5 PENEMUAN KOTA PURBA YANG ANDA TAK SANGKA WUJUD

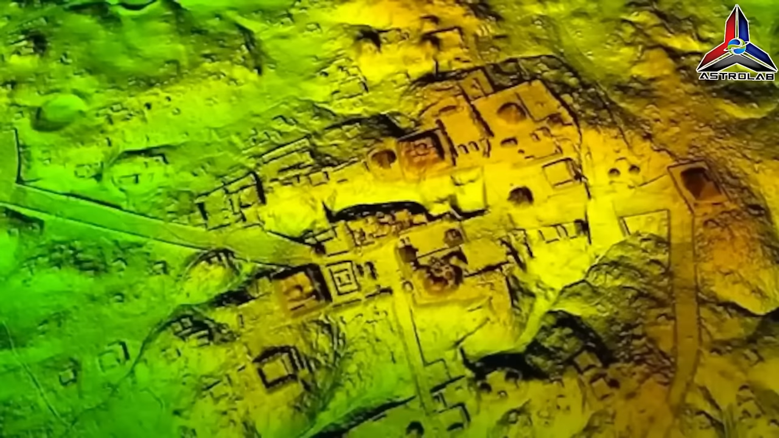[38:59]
saintis menemui penempatan pulber yang menakjubkan di Amazon
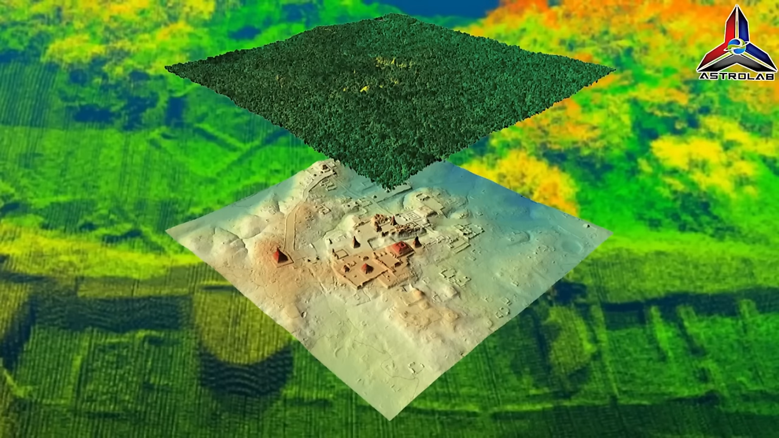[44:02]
mozek foto tapak Landiva ini dihasilkan melalui rakaman daripada drone
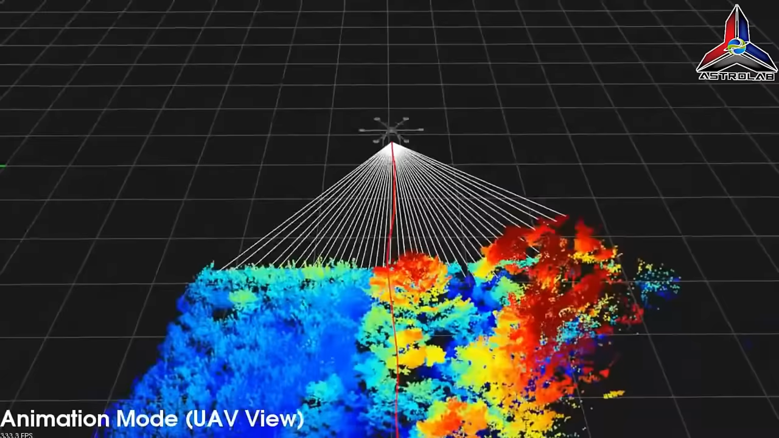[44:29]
dan apabila setiap alur mengenai sesuatu di permukaan bumi ia melantun
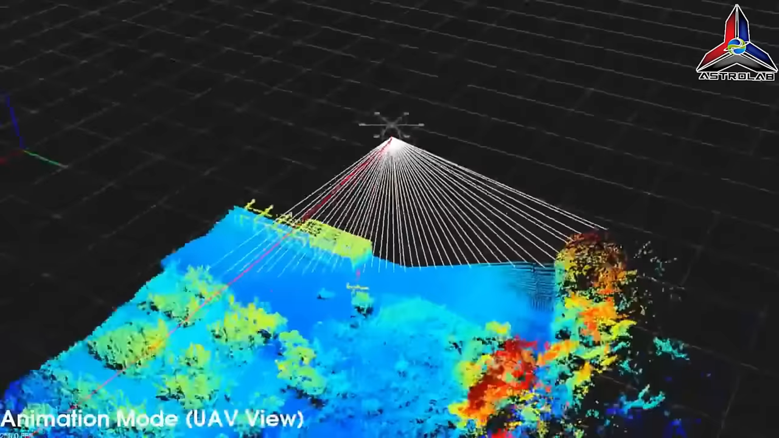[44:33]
semula dengan pengukuran jarak ini menghasilkan 65 data yang besar yang boleh dimasukkan ke dalam perisian komputer yang mencipta image resolusi tinggi di mana saintis boleh memetakan amazon
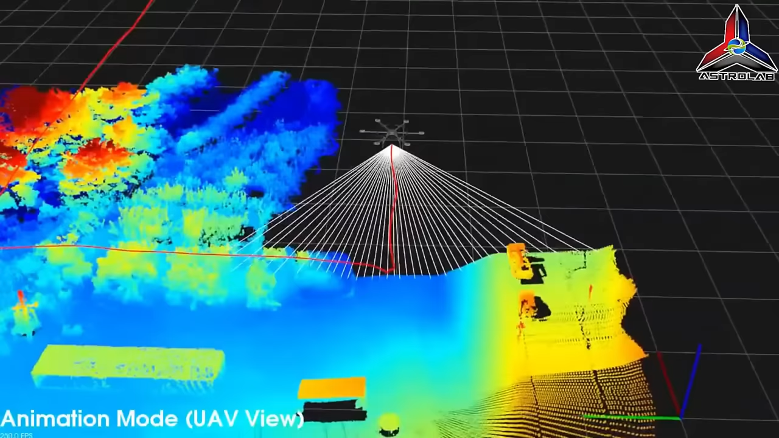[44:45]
secara digital dengan penerobosan pokok peta menedahkan permukaan bumi dan ciri-ciri
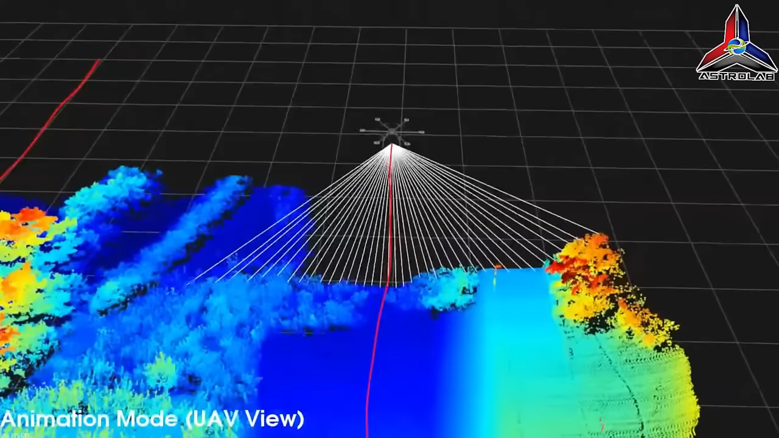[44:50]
arkeologi diatasnya dalam kes ini image dengan jelas menunjukkan 26 tapak unik termasuk 11
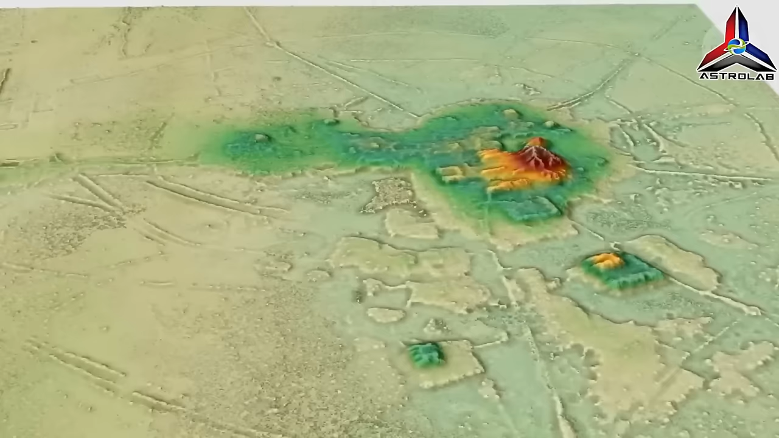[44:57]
yang sebelum ini tidak diketahui antara 26 tapak itulah dua pusat bandar besar landivar dan potokar mereka
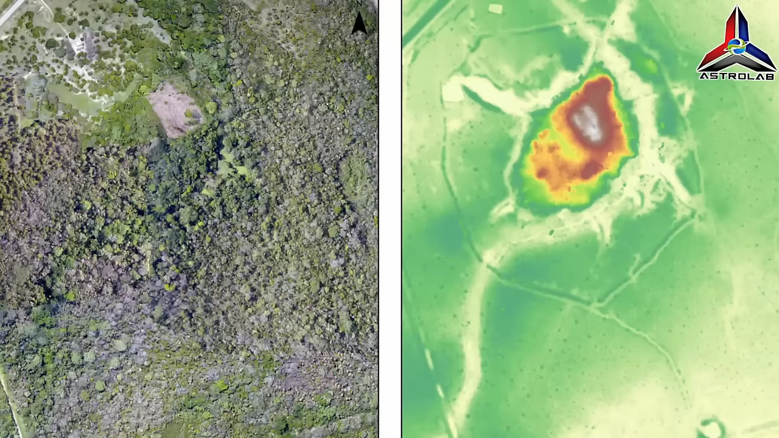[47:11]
dan menunjukkan bahawa orang kasarabi sebaliknya telah
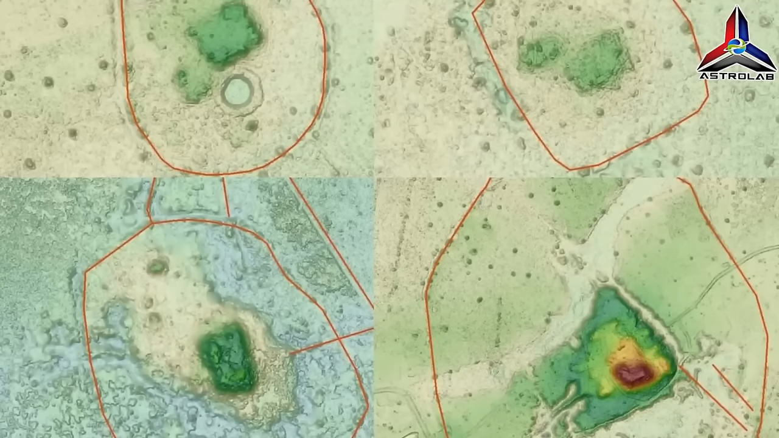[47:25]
besar terusan dan takungan untuk pengurusan air bersama-sama dengan jalan raya dan tambah laluan
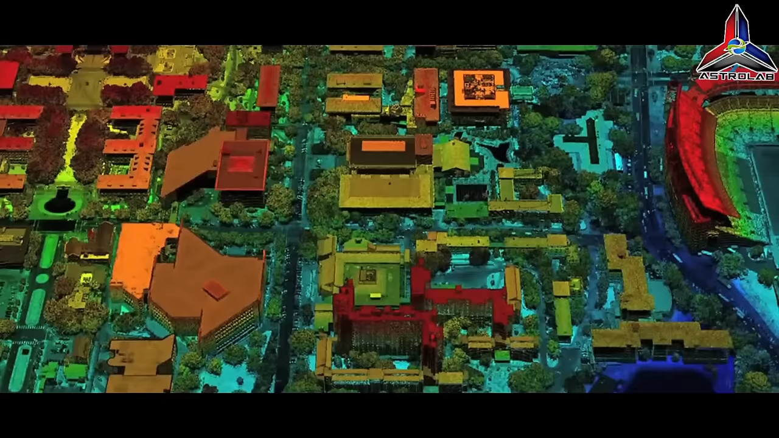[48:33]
Laida mampu mencipta gambaran sintetik yang benar-benar jelas tentang rupa landscape kota bersejarah Amazon pada skala penuh Apa pendapat anda?
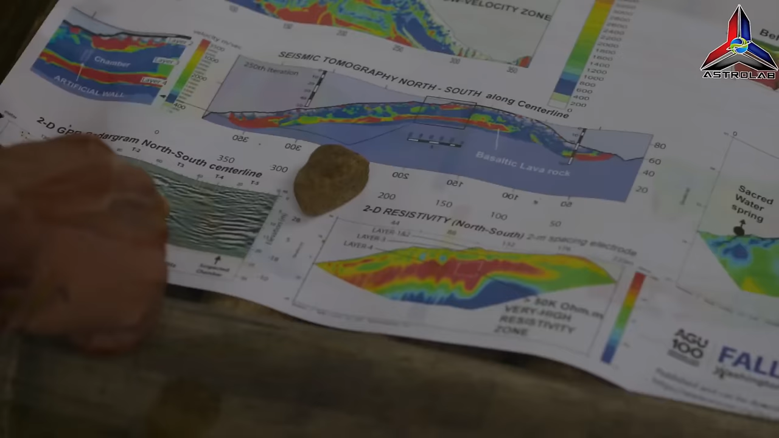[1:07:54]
apabila penyelidik menyiasat bahagian dalam lering bukit menggunakan gelombang sismik mereka menemui bukti rongga dan ruang tersembunyi dengan panjang